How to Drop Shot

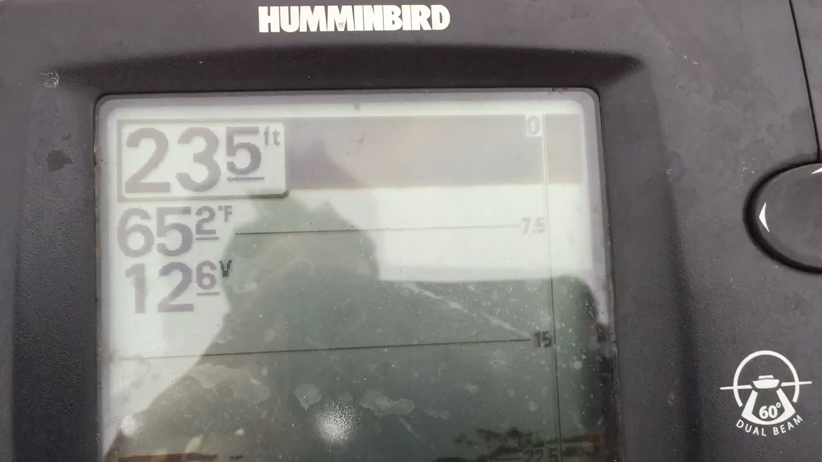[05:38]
On screen: depth 23.5 ft, water 65.2°F
okay guys I'm going to try to show you uh how I set up my depth finder now
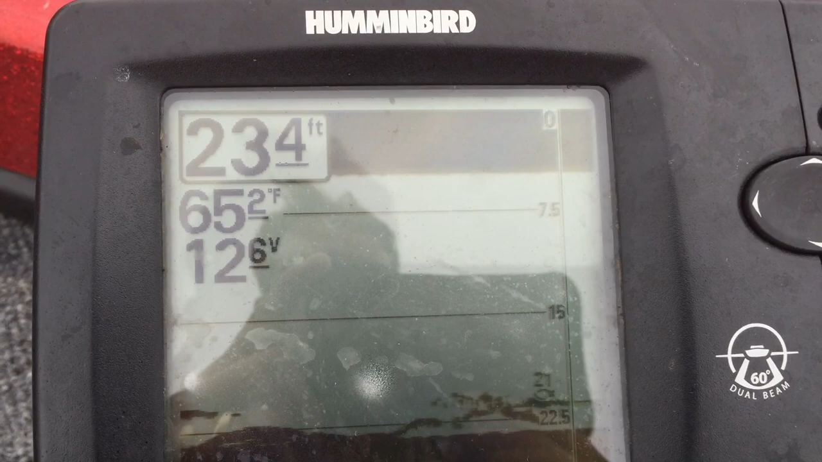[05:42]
On screen: depth 23.4 ft, water 65.2°F
there's a little bit of a glare on the screen I apologize for that but uh the way I set it up I've got my sensitivity and speed at about the midway point uh that's where I like to start
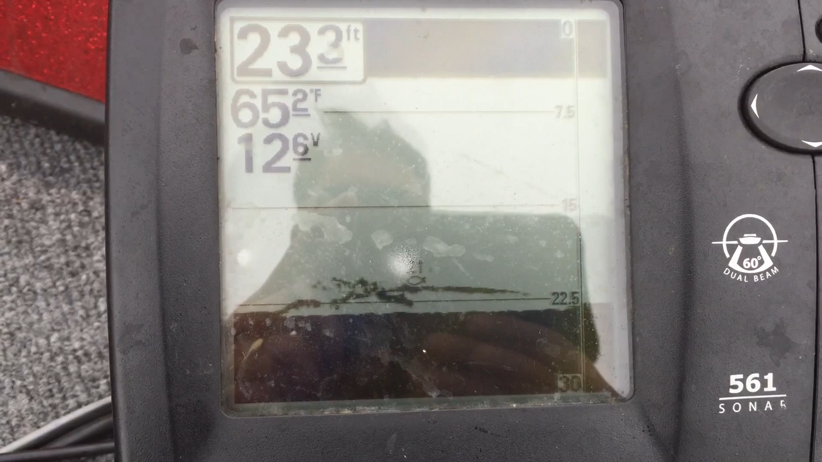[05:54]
uh as you can see I don't have an expensive graph but uh um when I'm setting up that I kind of
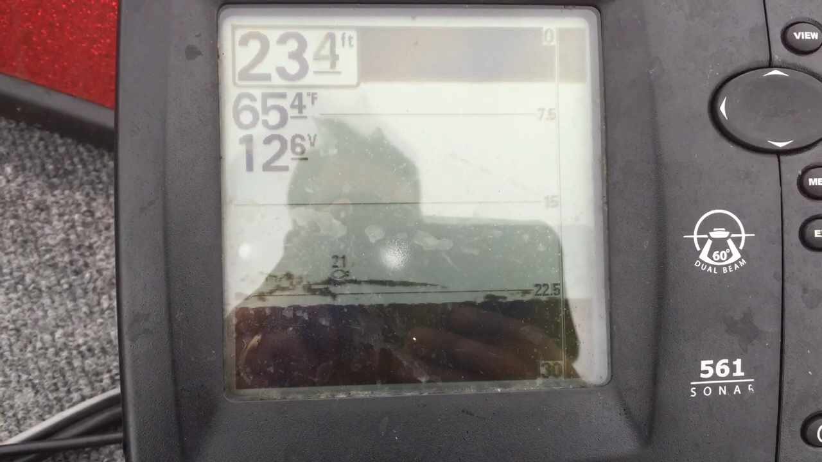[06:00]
On screen: depth 23.4 ft, water 65.4°F
that's how I set up I start in the middle and I kind of tweak it uh some days you can see more some days it's less it's just you know uh some days you just have to play with it as you can see there's some
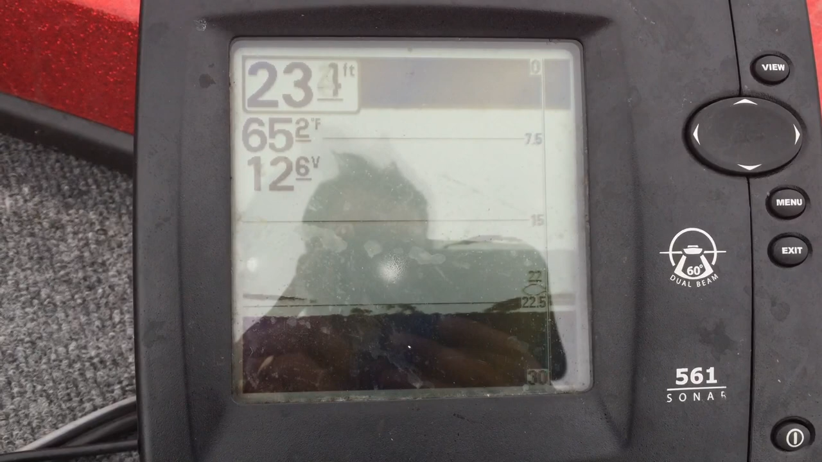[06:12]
On screen: depth 23.4 ft, water 65.2°F
fish down there but uh you know for suspended fish especially um
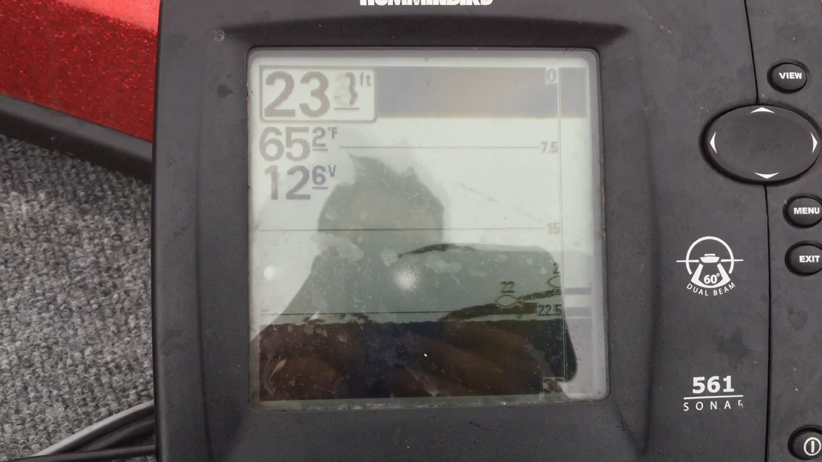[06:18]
On screen: water 65.2°F
this works pretty good because you can drop down to the exact depth that
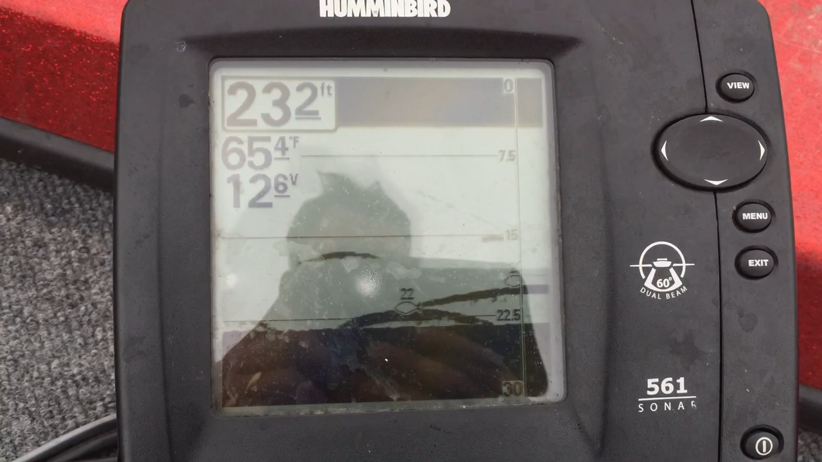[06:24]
On screen: water 65.4°F
you are now I'm going to drop my drop shot down and uh show you how it looks going down
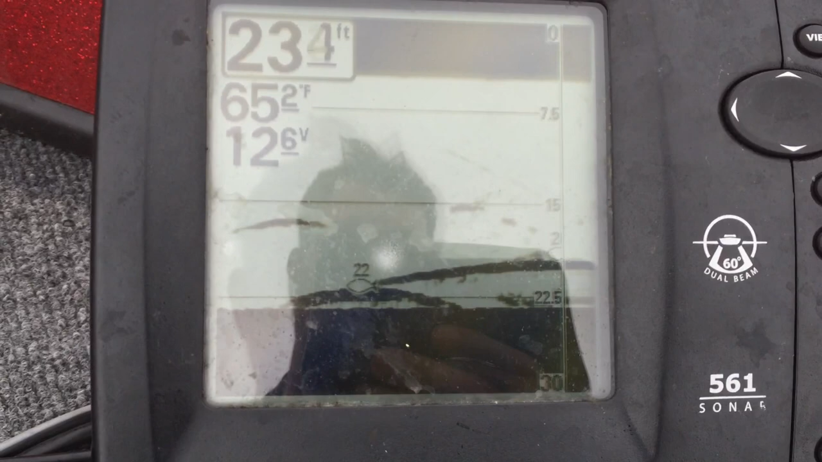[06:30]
On screen: depth 23.4 ft, water 65.2°F
as you can see it's going down I'm going to stop it right there
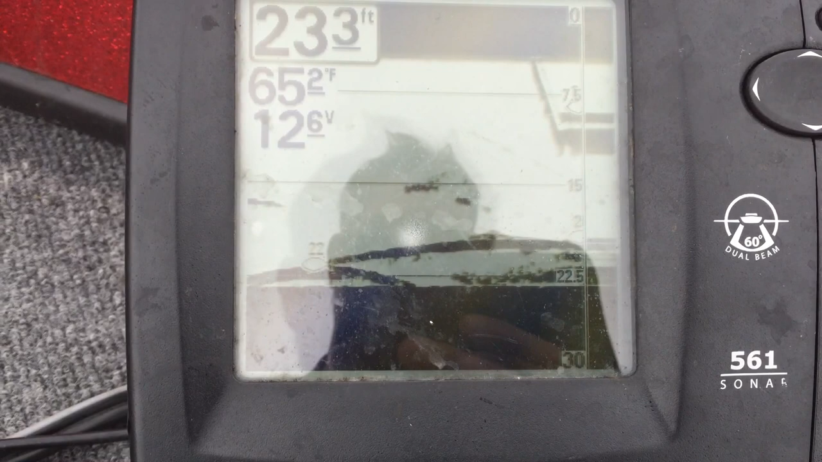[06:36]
On screen: water 65.2°F
now uh as you can see that's that's the depth I'm about it's seven and a half eight feet uh it's going
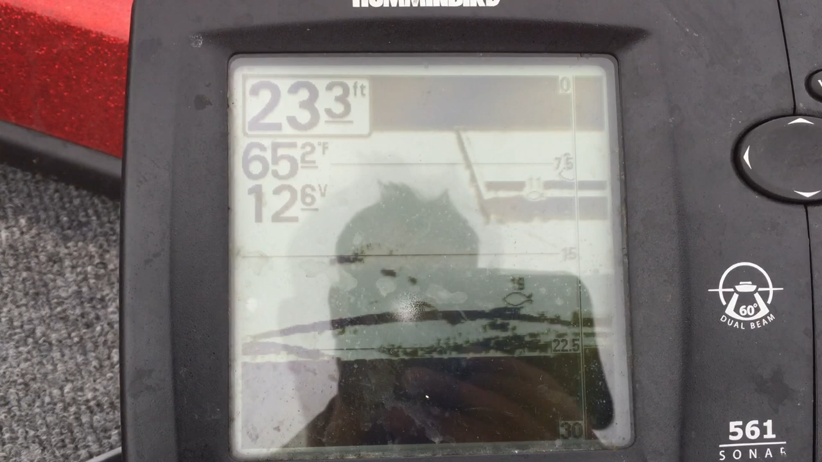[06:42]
On screen: water 65.2°F
to show a fish there that's actually my lure it's dangling up and down and let me bring it up a little bit I can take it back down
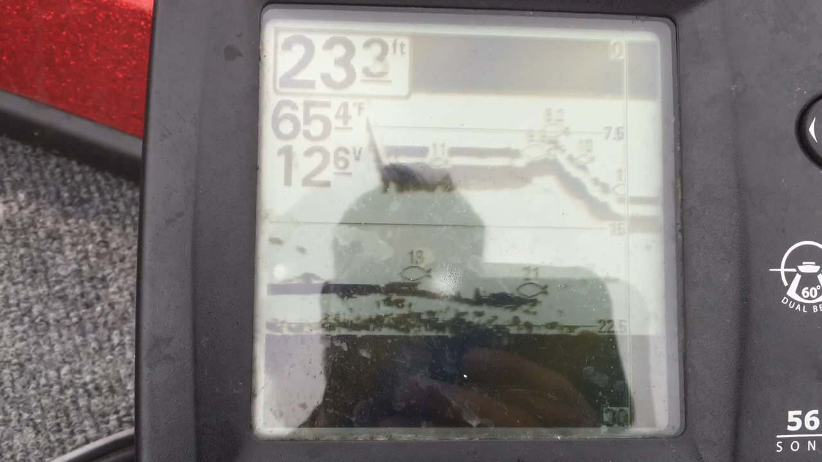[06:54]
On screen: depth 23.3 ft
and I want to know where my bait is in the water column uh like I said it's showing fish right now but that's just my drop shot you can see there's two distinct um lines that is my weight and that is my drop shot bait let's go ahead and drop it all the way down to the bottom there okay
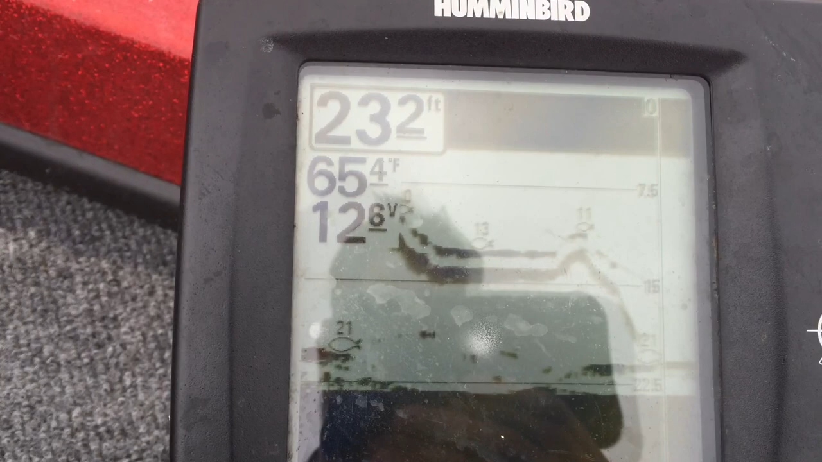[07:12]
On screen: water 65.4°F
I'm on the bottom there and as you can see there's two distinct lines you know and just wherever that fish is in the water column then you can just drop right down there to it
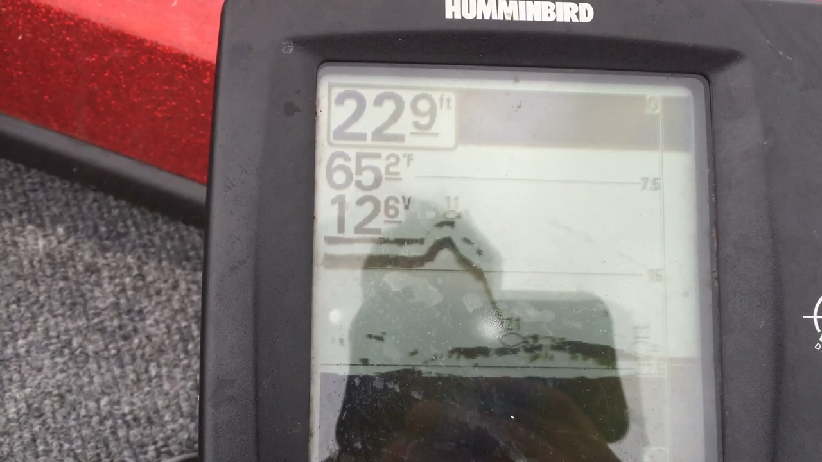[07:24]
On screen: water 65.2°F
and uh you know if they're suspended you can really pinpoint them like that so I hope that helps